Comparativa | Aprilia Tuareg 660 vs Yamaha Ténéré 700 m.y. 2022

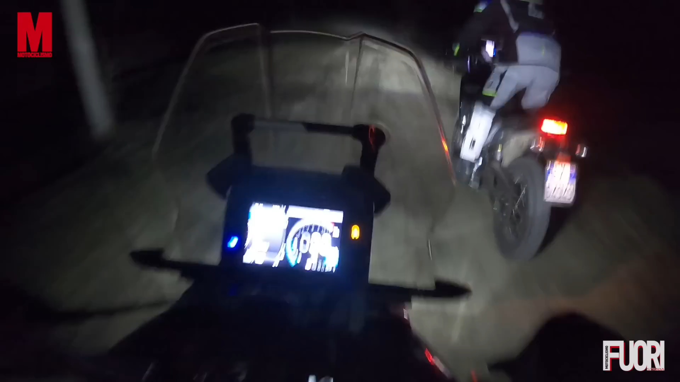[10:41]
Allora, Yamaha la conosciamo bene, è un po' un suo difetto storico del faro, nel senso che la luce è molto intensa ma è molto limitata, cioè hai questo stacco tra luce e ombra netto e anche l'interno delle curve non viene illuminato molto bene. Quindi l'occhio si abitua alla parte molto ben illuminata e dove taglia
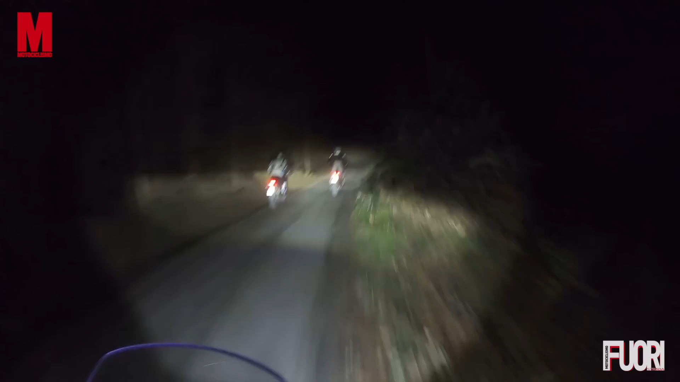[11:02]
la luce è veramente buio pesto e quell'interno curva è come non avere niente, è notte. Più diffusa invece è la luce del faro Aprilia.